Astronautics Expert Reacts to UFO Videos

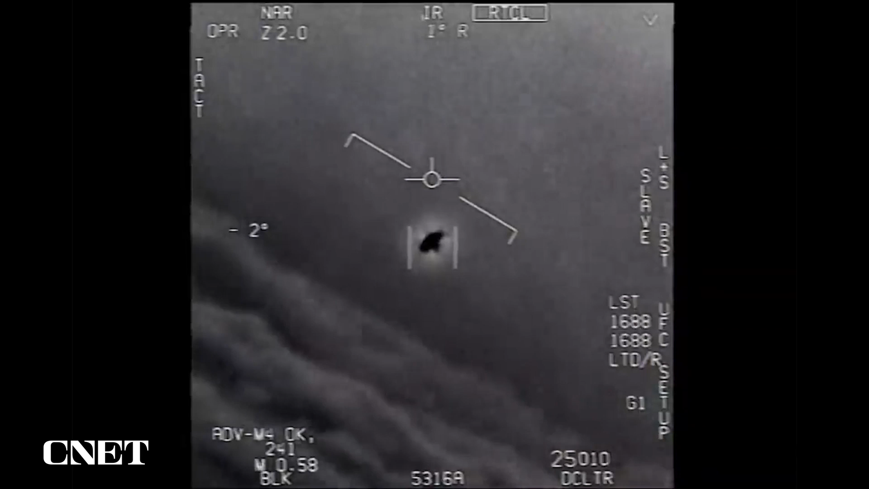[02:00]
It is making changes in its flight angle that don't tell us anything about how it is able to achieve those kinds of maneuvers. It's very clear from the dash that the pilot has acquired it, is locked on target, and they're watching it very carefully. Our vehicles would just crumble if we were trying to do that angle of attack.
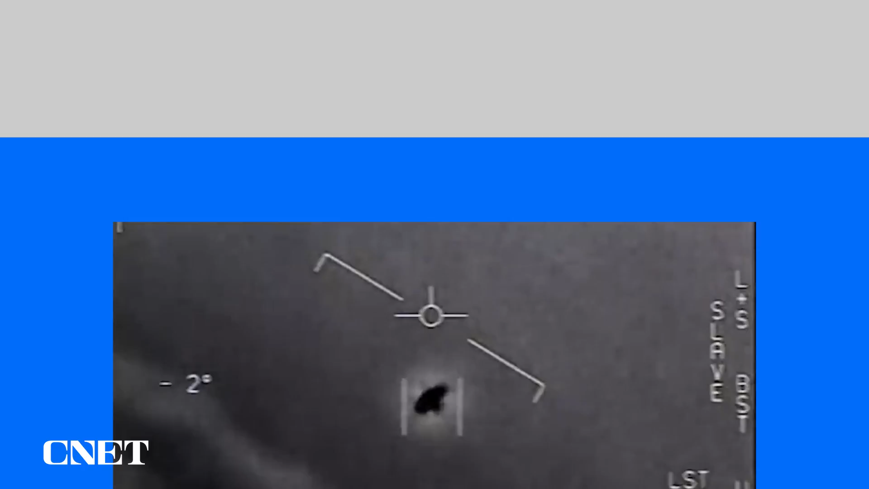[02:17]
This video entitled Go Fast by a Navy fighter jet from the nuclear aircraft carrier USS Theodore Roosevelt.
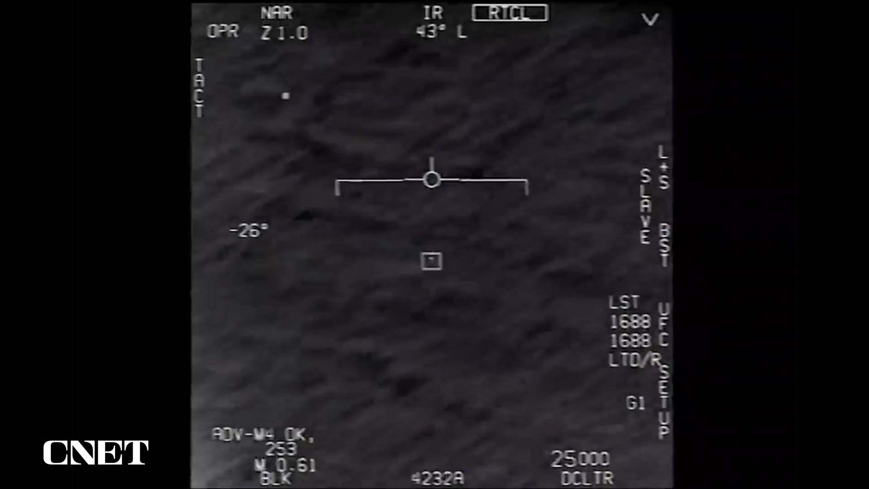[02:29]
This is a puzzling clip. It is moving very fast and very low close to the surface of the ocean. I'm impressed. I'm impressed that our professionally trained pilots can lock on. I mean, at a minimum, this is extremely good exercise for our fighter pilots, as long as it does not pose a threat.
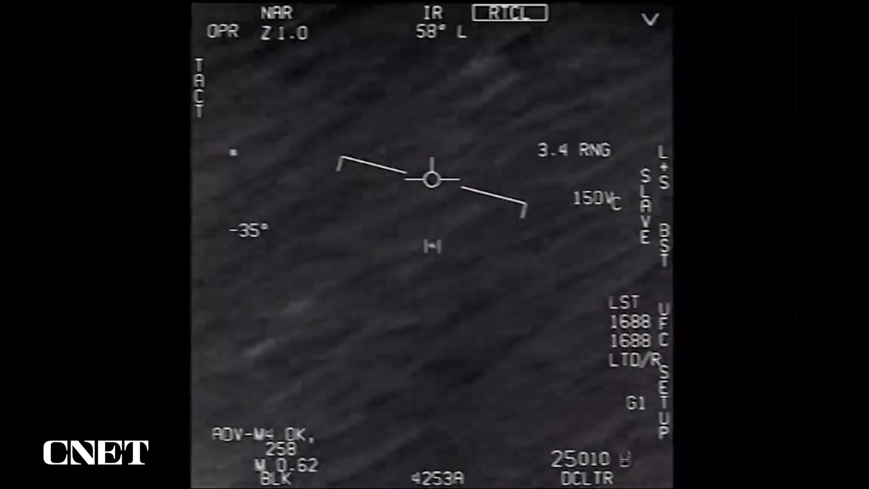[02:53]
Oh my gosh, man. Wow, that's amazing, man.
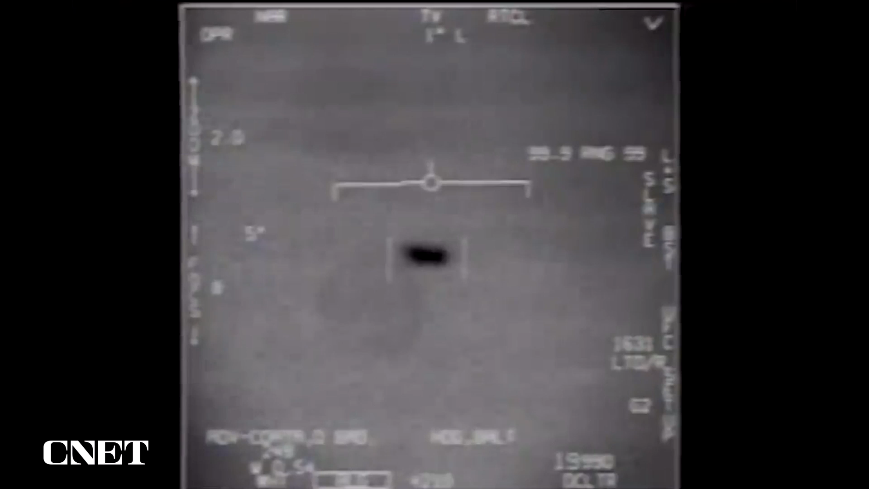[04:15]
But unfortunately, the resolution is lacking to make any kind of recommendation on what these objects might be.
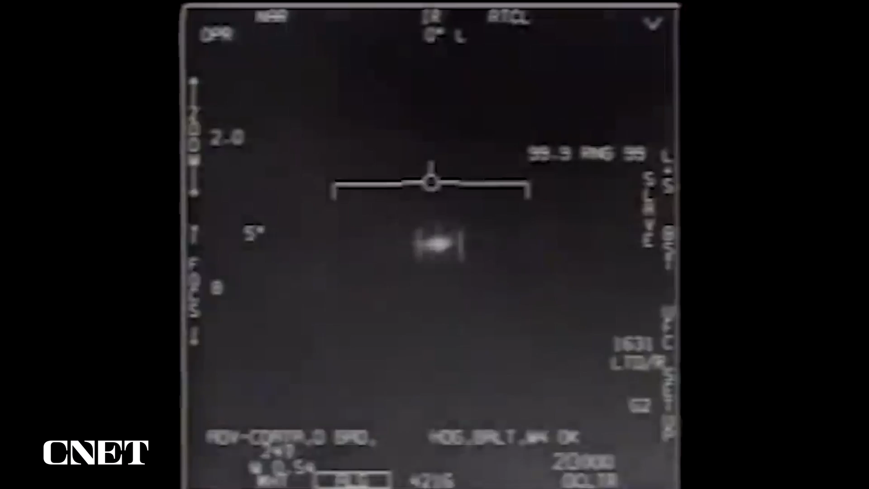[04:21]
Tic Tac is the term that our wonderful Navy pilots have used many times to tell us what these objects are. The Tic Tacs have been observed a lot.
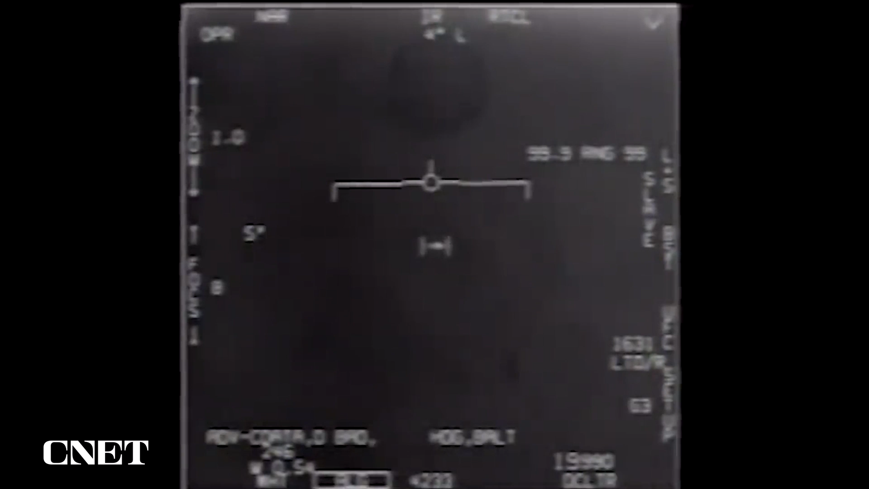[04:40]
Whatever these objects are and whatever the propulsion that is being employed for its rapid movement are a mystery. I mean particularly because we don't see any exhaust. These are fundamental principles in flight that we use for our vehicles.
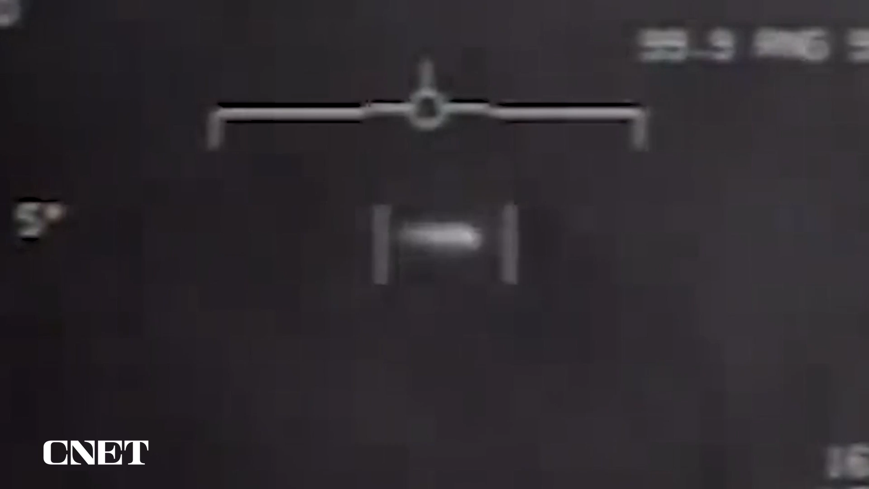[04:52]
And they seem to be lacking in these objects.
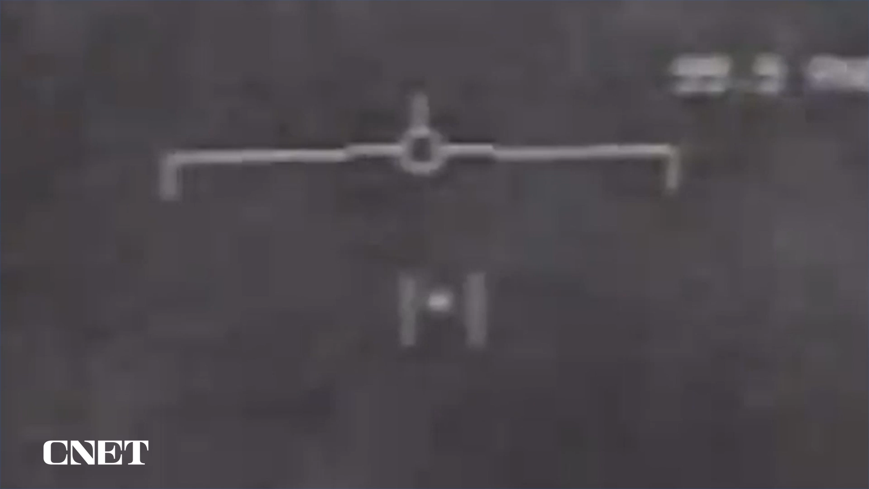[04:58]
This encounter from 2014 was recorded by a Chilean Navy helicopter.
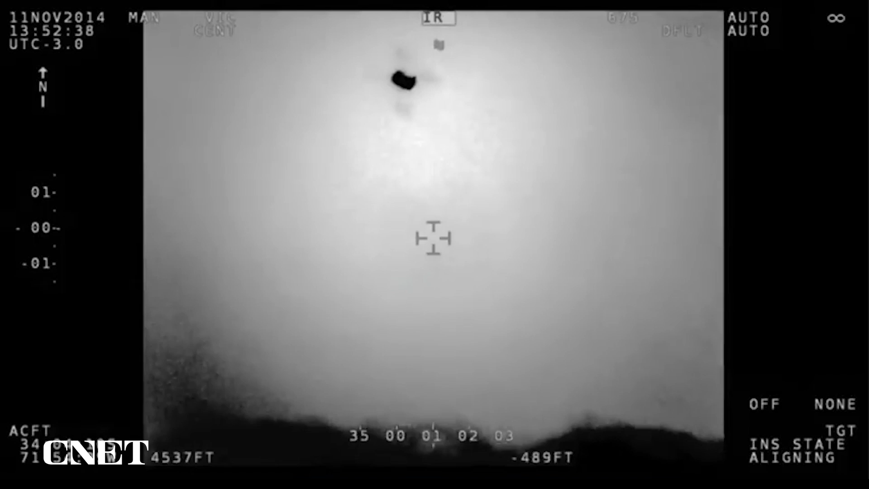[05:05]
We are not the only nation that's been observing these kinds of phenomena.
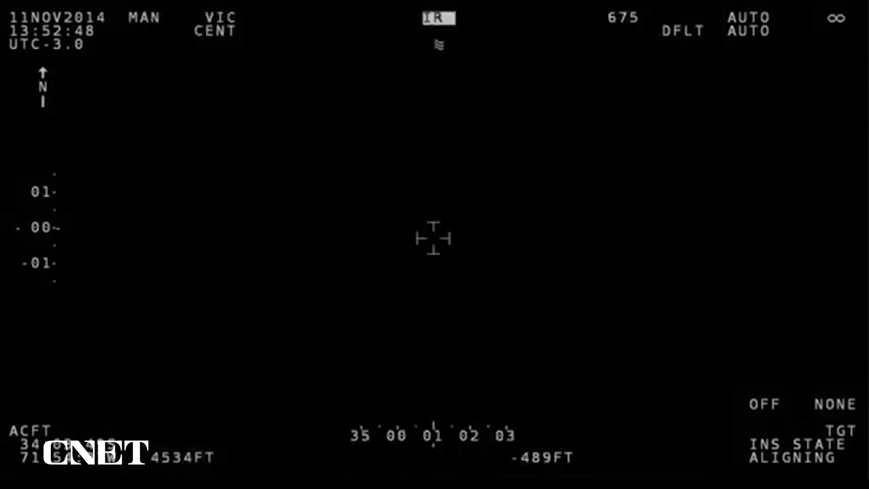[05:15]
These objects appear all over the world, not only in the United States. In this particular instance, what you're seeing is that there is a trail.
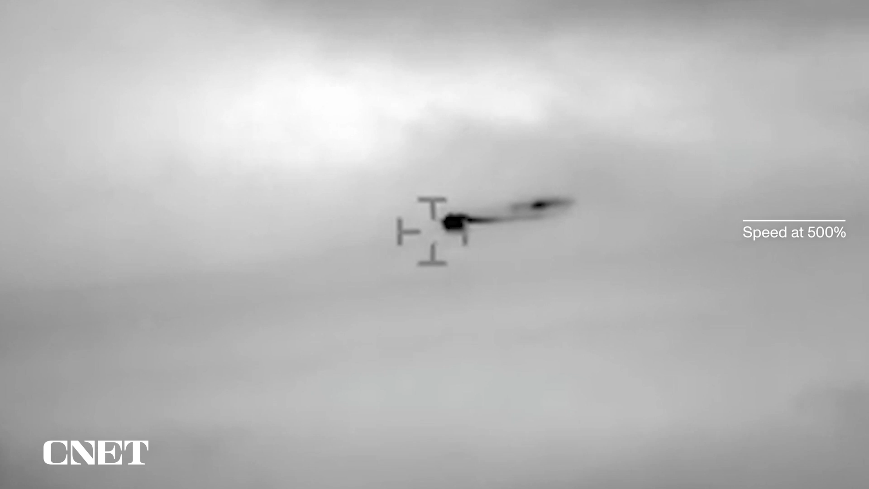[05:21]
What that means is that it is either
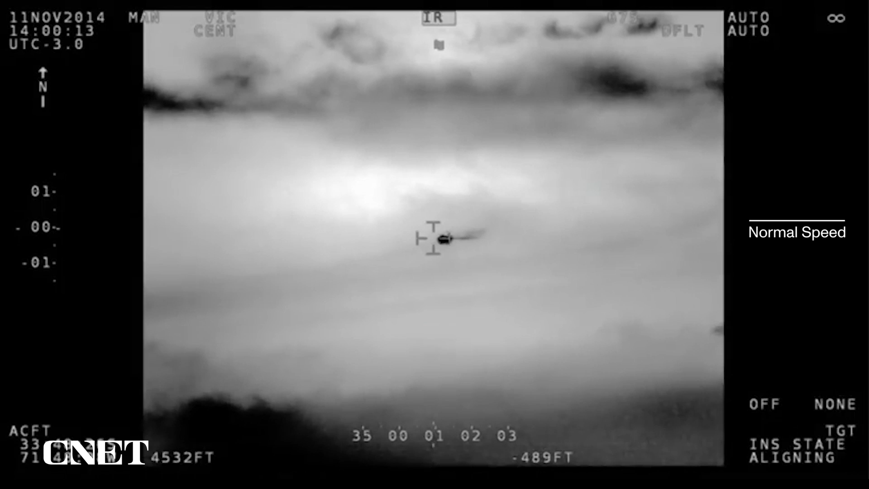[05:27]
burning up something or it is ejecting an exhaust.